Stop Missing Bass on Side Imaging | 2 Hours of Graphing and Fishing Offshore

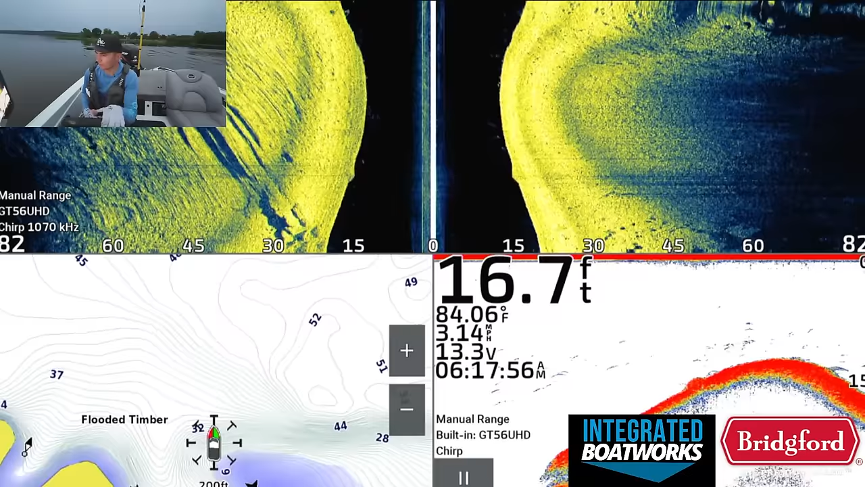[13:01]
On screen: depth 16.7 ft, water 84.06°F, speed 3.14 mph
And what we're looking for are places where we think we can see bass specifically.
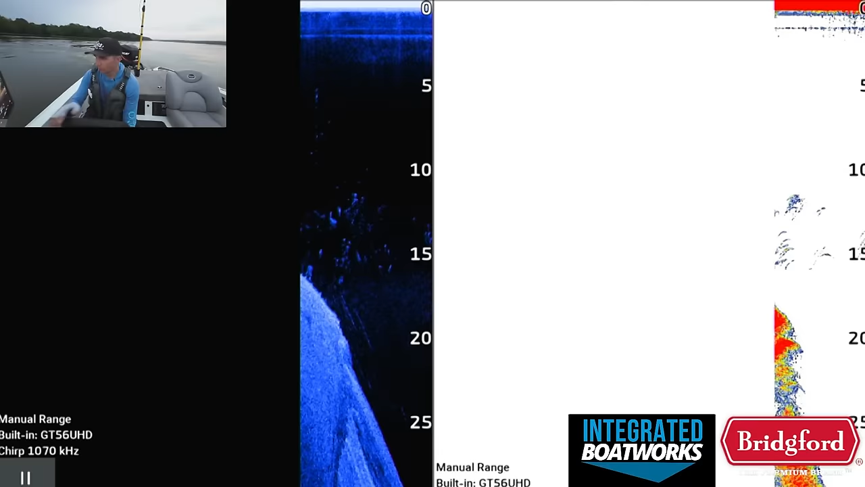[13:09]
So we're going to be doing a lot of switching between these two. So that looks a little bit promising at least.
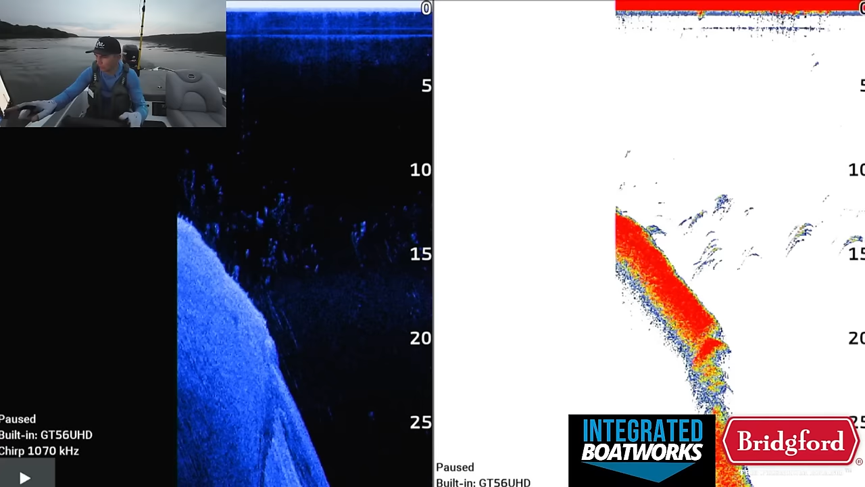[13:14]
So we actually have a few bigger dots in this and also right there.
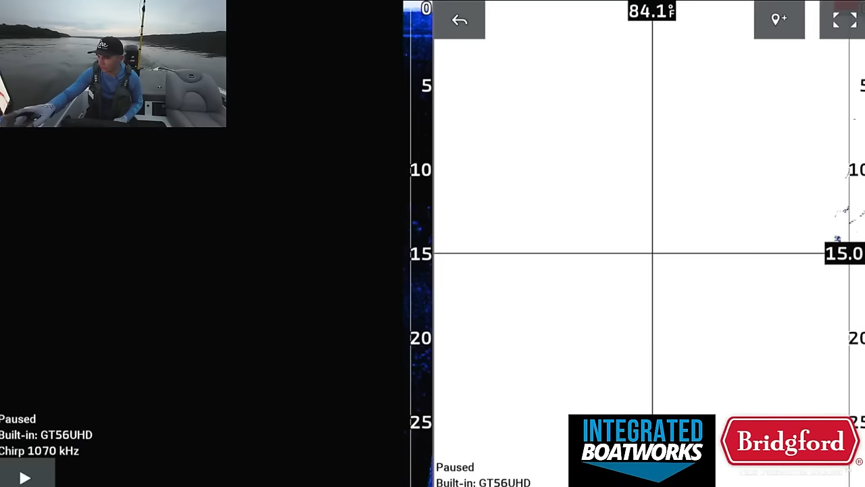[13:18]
On screen: water 84.1°F
So we might mark that really fast as potential fish.
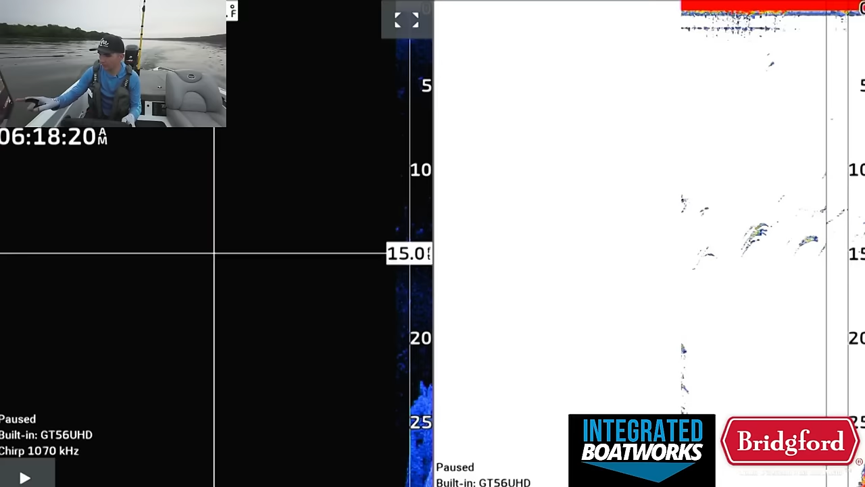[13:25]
There's some bigger dots that are mixed in, and there's some nicer arches over here on 2D as well.
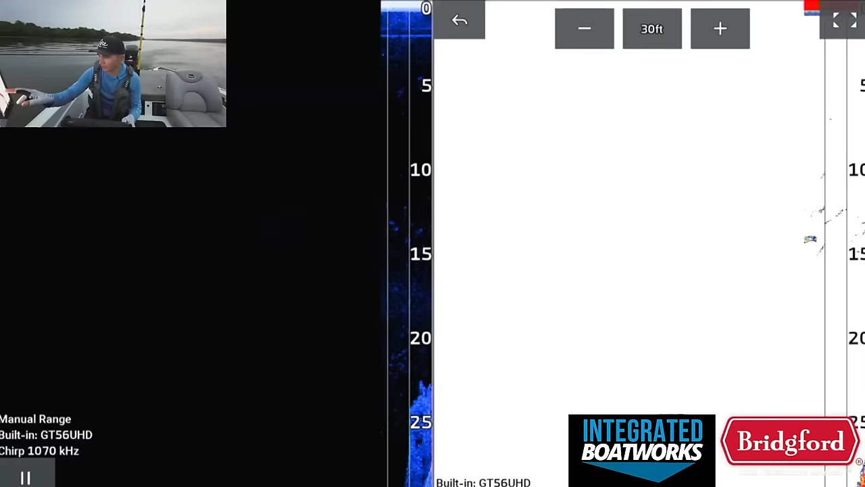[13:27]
And there's a little bit less crap going on. There's a lot of stuff here going on, you can see.
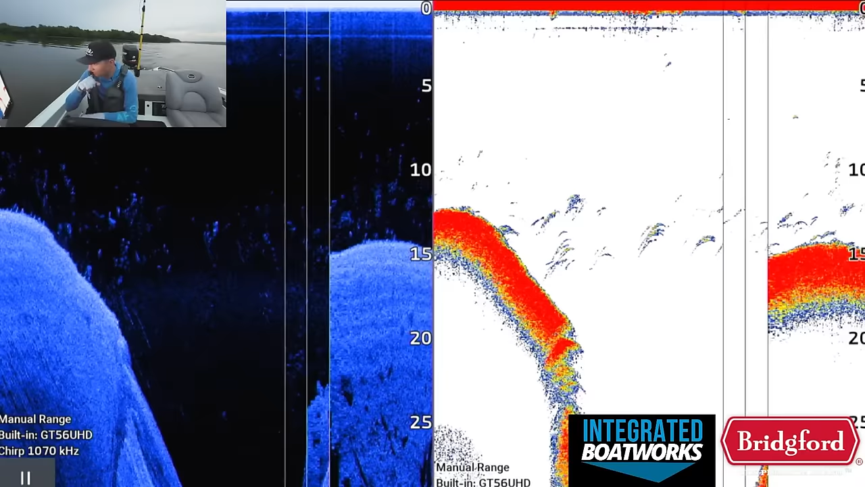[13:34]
There's actually some fish that are sitting up on the bottom right there on the 2D and on down imaging. Switch back over to this other view so we can see where we're going.
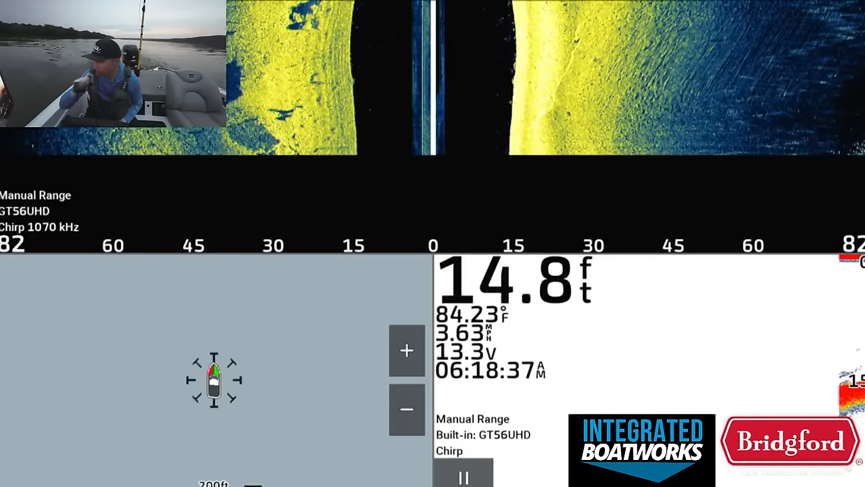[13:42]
On screen: depth 14.8 ft, water 84.23°F, speed 3.63 mph
So like on this ledge, on this drop, there are definitely some fish.
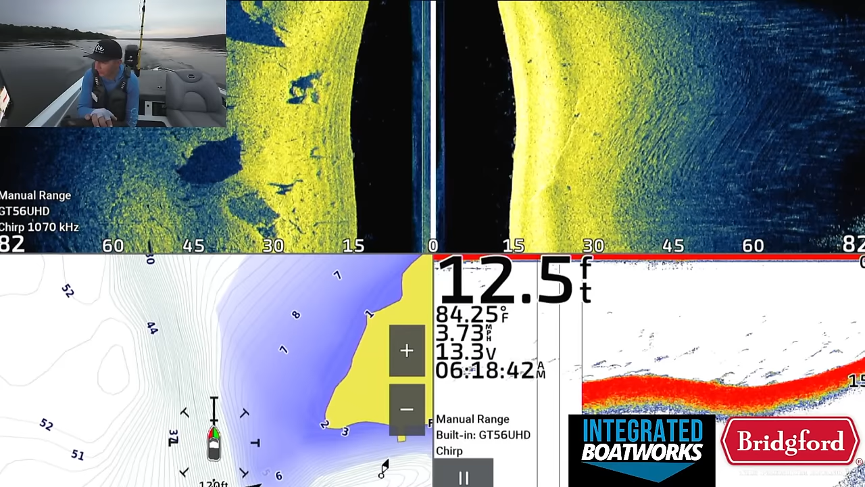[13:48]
On screen: depth 12.5 ft, water 84.25°F, speed 3.73 mph
I can see them kind of scattered out on,
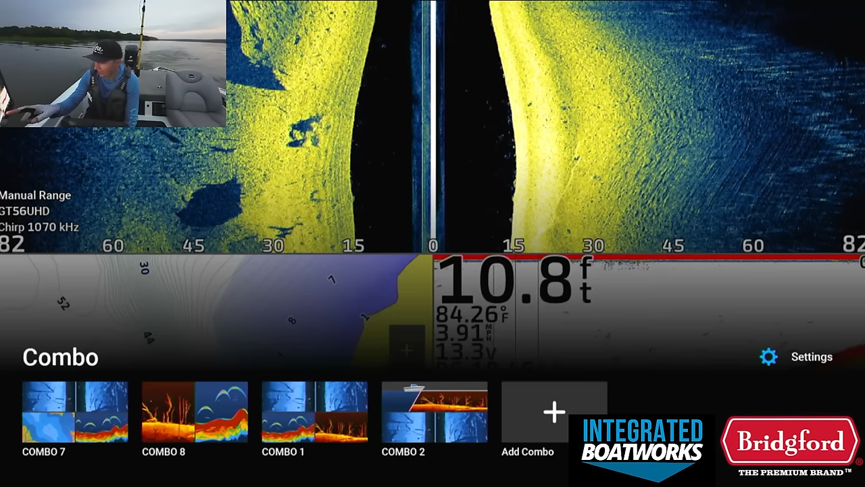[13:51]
On screen: depth 10.8 ft, water 84.26°F, speed 3.91 mph
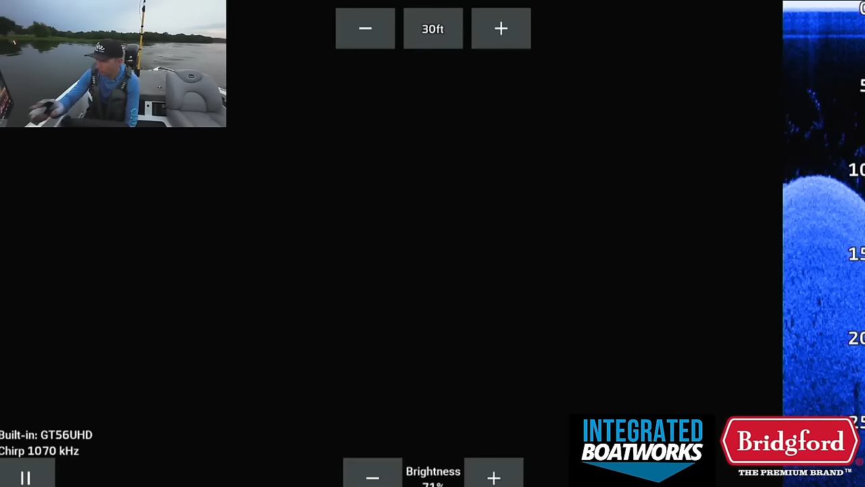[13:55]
kind of, on the 2D a little bit, but again, there's so much debris in the water and there's so much bait.
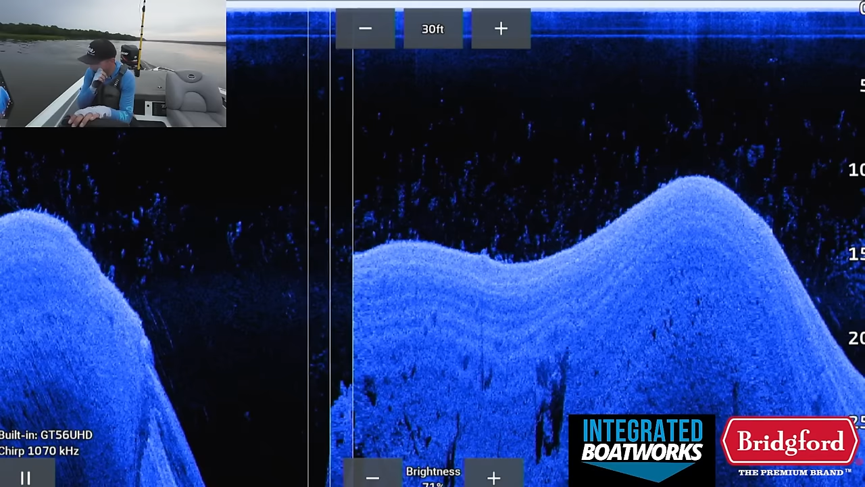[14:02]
Like that's all bait right there.
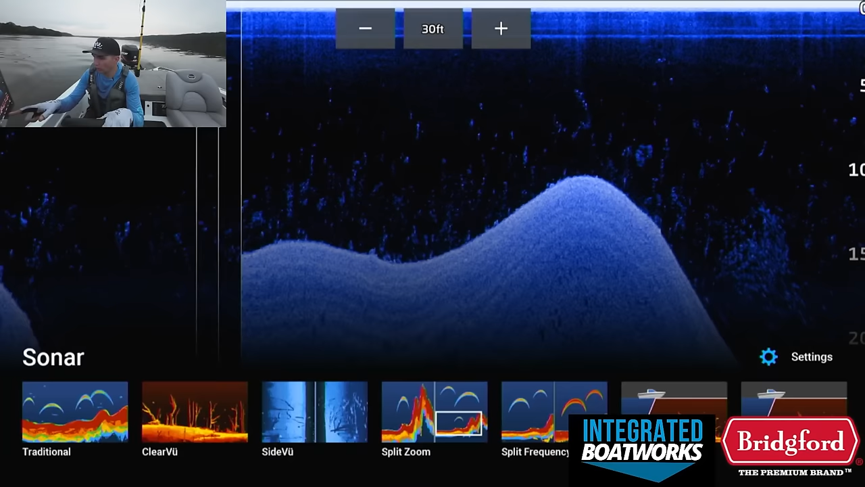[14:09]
It's overwhelming how much stuff is on the screen.
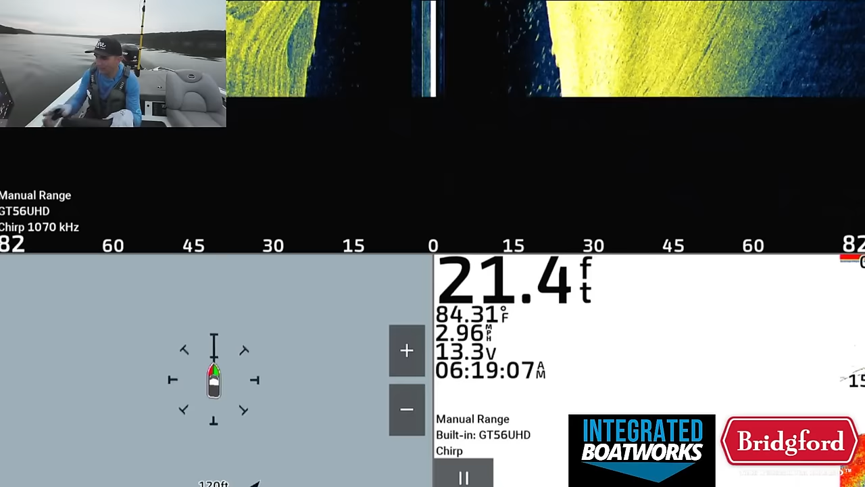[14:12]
On screen: depth 21.4 ft, water 84.31°F, speed 2.96 mph
So I personally don't like to mess with that much if I can help it.
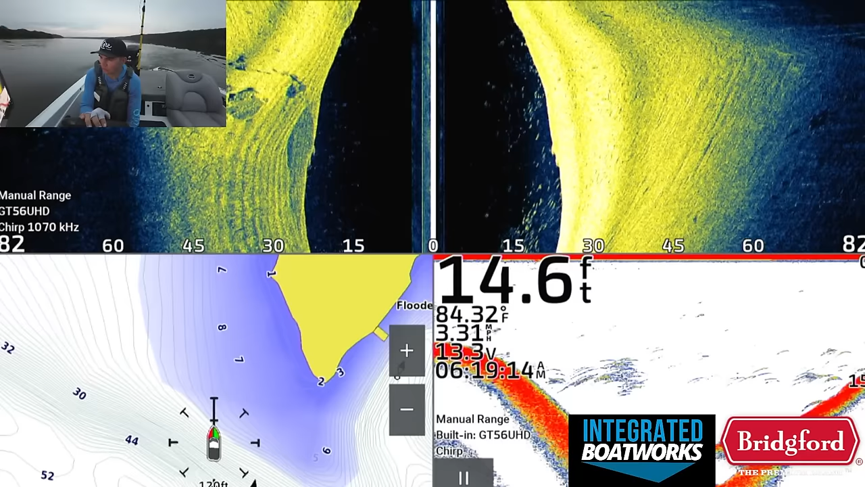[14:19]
On screen: depth 14.6 ft, water 84.32°F, speed 3.31 mph
And really my strategy is going to be right now to identify a spot, hopefully, that we know for sure is bass. And if we can't be 100% sure, because it's not, you know, nothing is 100%,
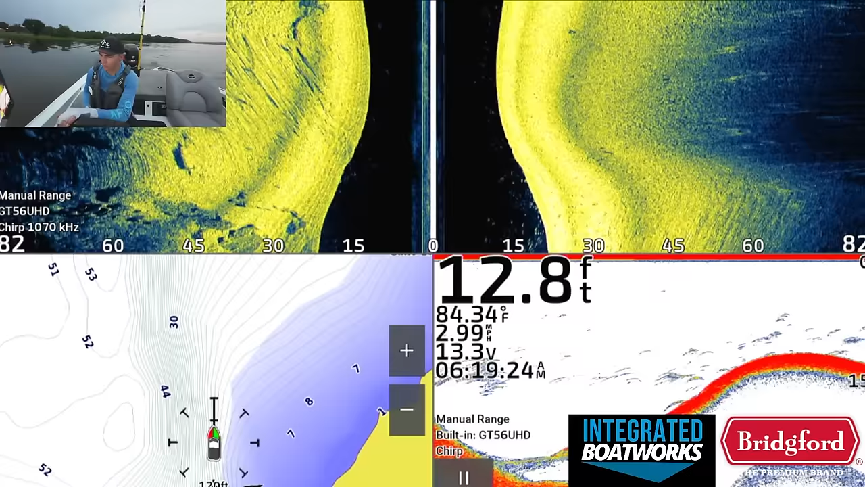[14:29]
On screen: depth 12.8 ft, water 84.34°F, speed 2.99 mph
then what we're gonna do is we're going to try to find some hard structure, like that rocky spot out there to the left of the boat
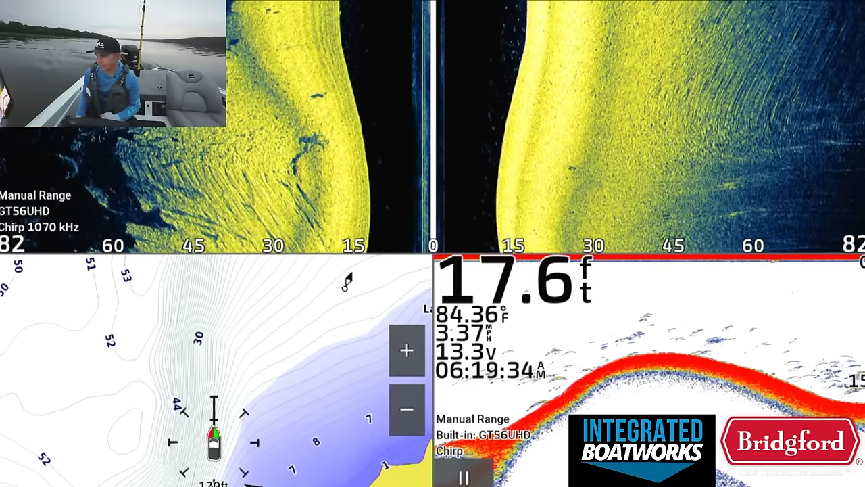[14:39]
On screen: depth 17.6 ft, water 84.36°F, speed 3.37 mph
on side imaging, or like a brush pile or something like that, that is a little bit more conducive to holding fish. And really, we're gonna almost ignore the what we're seeing on the graph.
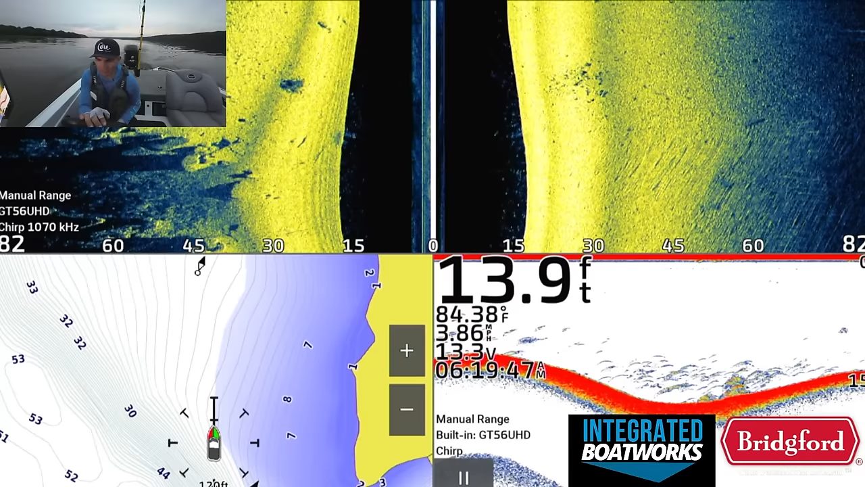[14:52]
On screen: depth 13.9 ft, water 84.38°F, speed 3.86 mph
Now, that's not always the best solution, but like there's a really nice rocky spot, for example, like right here on the side scan that I like a lot. Like this is the type of stuff I'd be looking for.